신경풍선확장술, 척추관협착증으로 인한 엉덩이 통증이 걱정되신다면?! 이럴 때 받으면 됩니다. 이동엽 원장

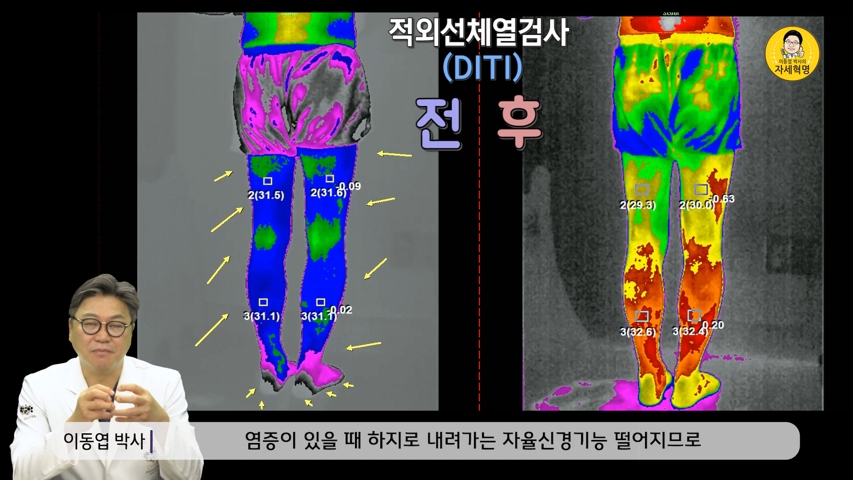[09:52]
좋아진 후에 저희가 적외선 체열 검사를 다시 했어요 적외선 체열 검사는 신경 흐름의 기능을 보는 겁니다 허리에 협착이 와 있을 때 염증이 있을 때 하지로 내려가는 자율신경 기능이 떨어짐으로 피순환이 안 됐던 다리가 이렇게 오른쪽 보시는 것처럼 노랗게 빨갛게 피가 잘 통합니다 이거 같은 조건이에요 제가 만든 거 아닙니다 여러분 그래서 시술 전에는 저렇게 파랗게 증상이 파행 증상이 있었던 적외선 체열 검사 DITI가 오른쪽에 시술 후에는 이렇게 확실히 양쪽 신경 통로가
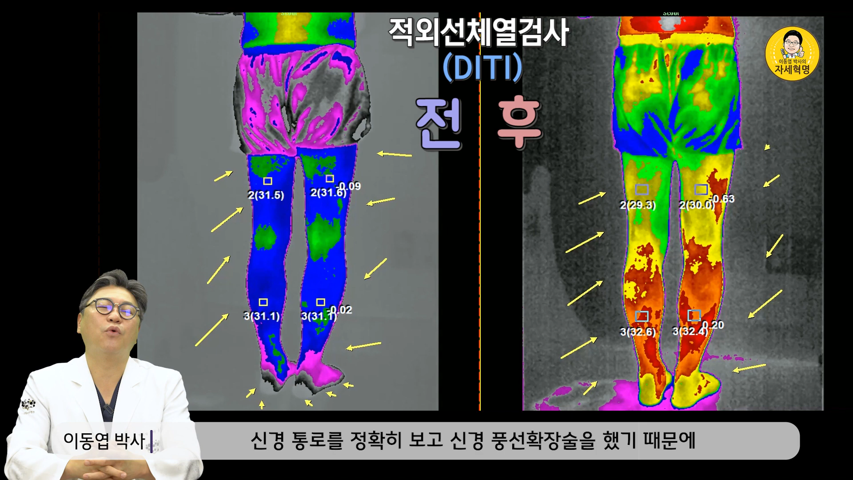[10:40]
모든 환자가 이렇게 아주 드라마틱하게 나타나진 않아요 하지만 이분은 굉장히 좋아하셨어요 굉장히 좋아하셨고 꼼꼼하게 검사를 해가지고 신경 통로를 정확히 보고 신경 통상 확장술을 했기 때문에 아주 좋은 결과를 얻은 것 같아요 이분을 옆에서 보면 보세요 시술 전에는 이렇게 보이죠 이렇게 보이죠 그리고 이렇게 보세요 옆에서 봤을 때도 상당히 증상이 좋아졌어요 이분은 허벅지 되게 굵죠? 엉덩이 크시죠?
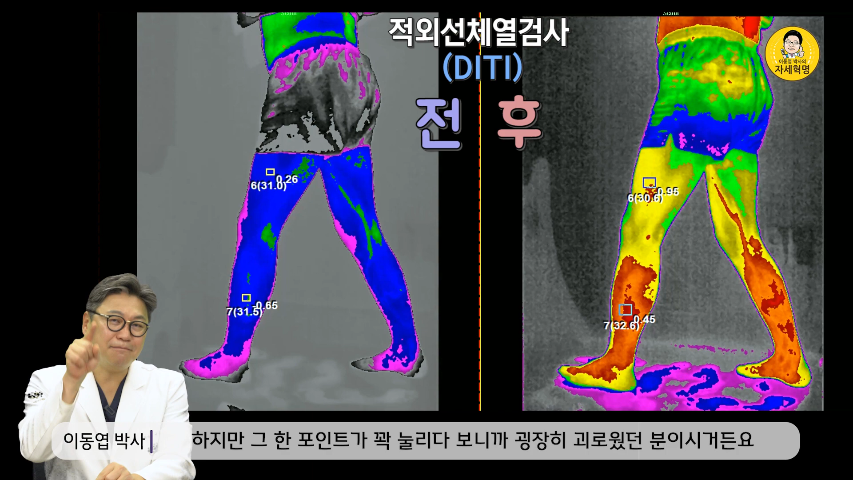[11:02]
그 능력이 많아요 하지만 그 한 포인트가 꽉 눌리다 보니까 굉장히 괴로웠던 분이시거든요 이분의 정해선 체열 검사를 이렇게 여러 각도로 봤을 때 다리의 심장의 순환이 되고 증상
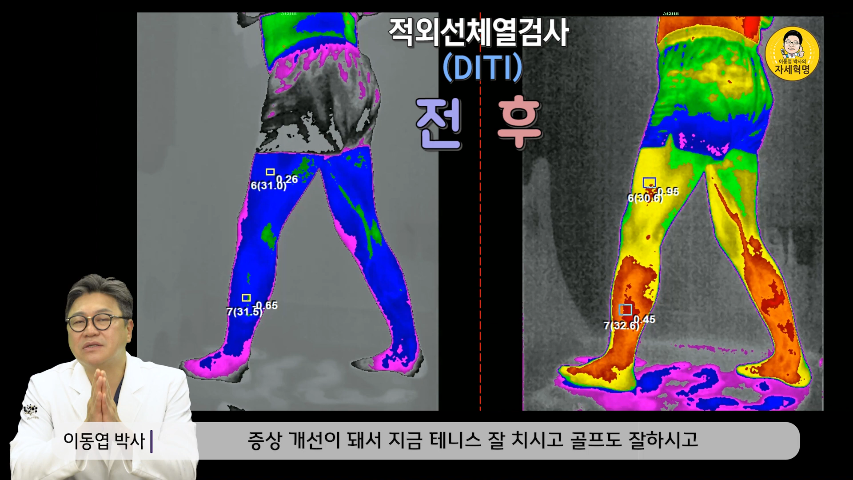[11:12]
개선이 돼서 지금 테니스도 잘 치시고 골프도 잘 하시고 운동 보행거리도 몇 킬로씩 되시고 아코디언 연주도 잘 하시게 됐어요 제가 너무 시술만